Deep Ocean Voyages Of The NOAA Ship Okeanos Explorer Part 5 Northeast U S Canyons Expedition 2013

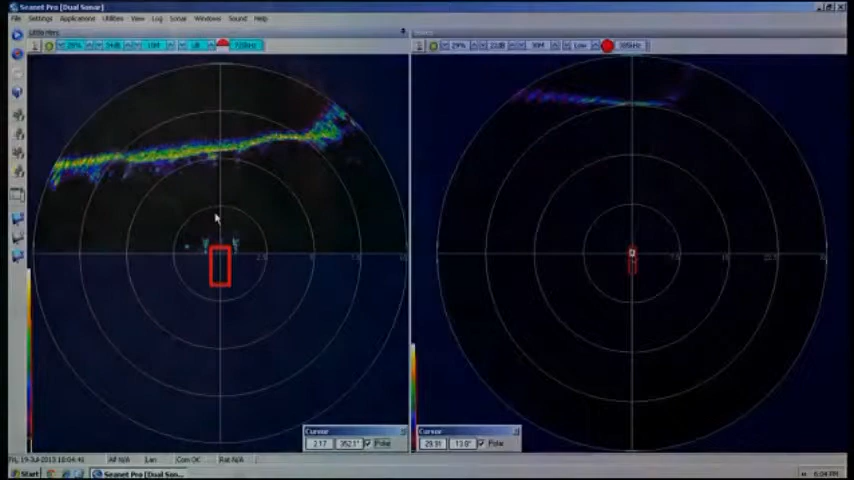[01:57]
of the wall face in the sonar,
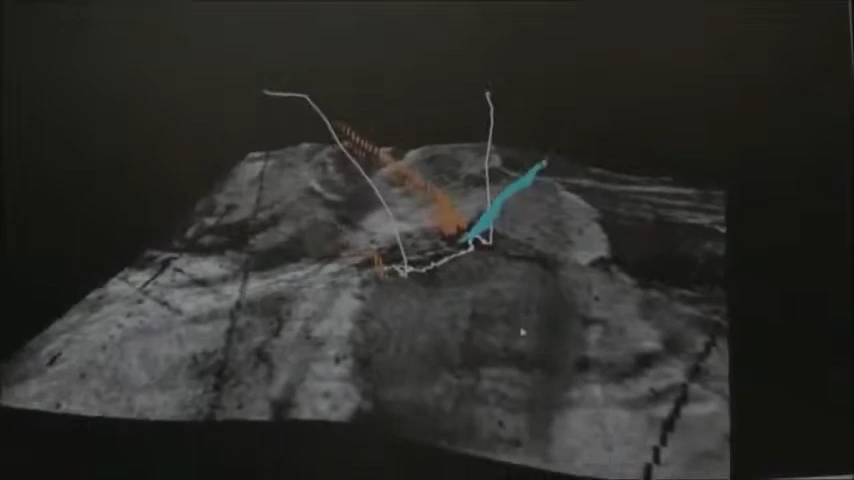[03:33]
where we observed a water column anomaly and the multi-beam mapping data that Mimi Lobecker had conducted the other night.